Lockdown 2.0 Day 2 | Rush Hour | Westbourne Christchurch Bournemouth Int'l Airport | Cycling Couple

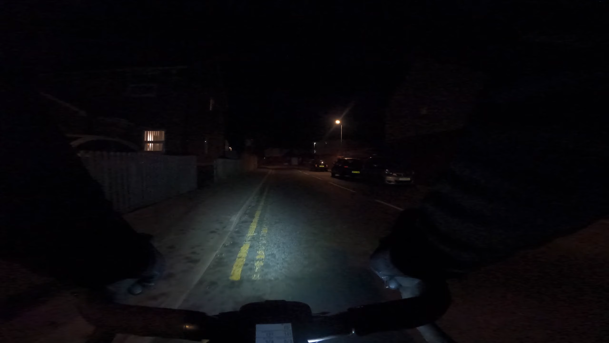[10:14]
on that roundabout mike was cut up by a white van and i was cut up by a 24x4
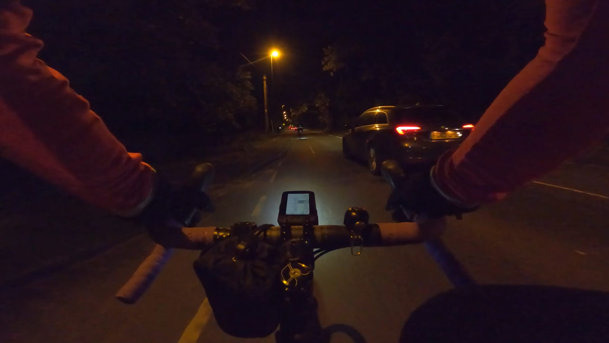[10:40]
oh i'm not having much luck tonight i'm surprised there's not some sort of lighting along here
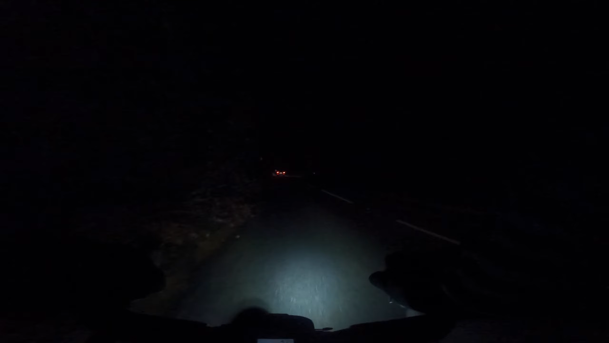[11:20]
it's absolutely pitch black here look there's actual planes look yeah actual planes yeah mic ahead yeah so on the right here is british airways plane storage area
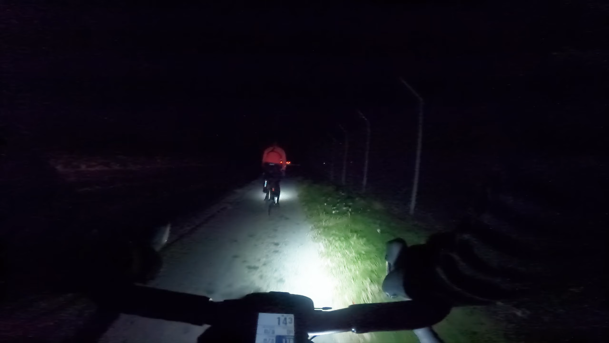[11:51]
otherwise known as bournemouth international airport uh during uh lockdown 1.0 absolutely full jumbos wide-bodied jets all in british airways livery yeah they've all been moved well mostly there are some big ones still there but uh yeah
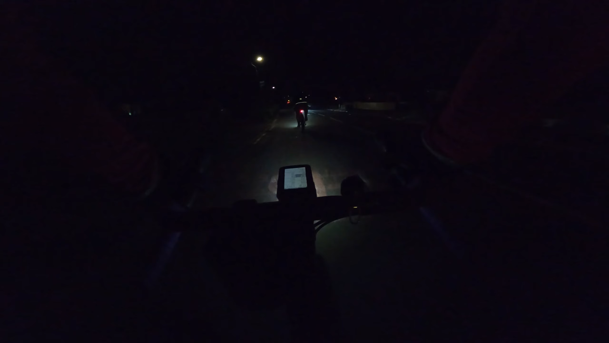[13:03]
anyway nice ride thank you very much definitely done 24.6 so we're done 25 by the top of the hill
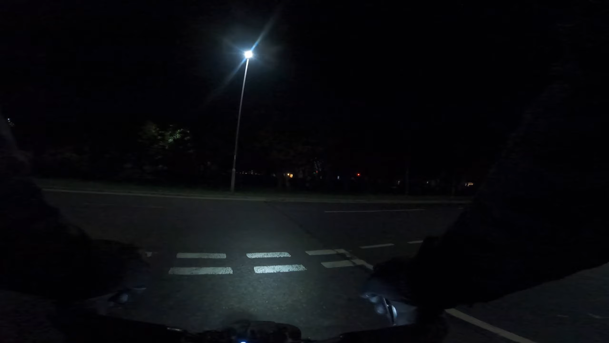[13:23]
aha oh he is coming around you have to be careful there because they don't always turn and
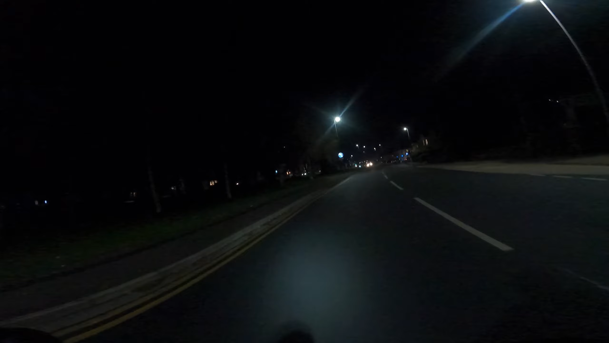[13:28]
only 95 percent of the traffic turn we've also got to be a little bit careful on approach because they cut the corner they tend to take the racing line so they can come on your side of the road ah there we go go what are we on 26.7